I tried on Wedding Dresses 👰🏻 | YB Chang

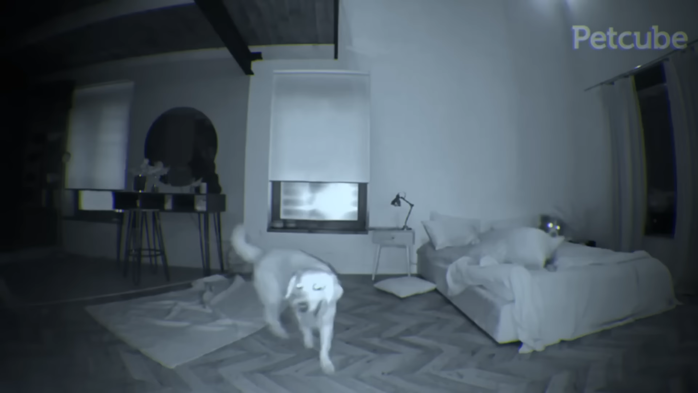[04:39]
So this is a smart HD pet camera with a treat dispenser.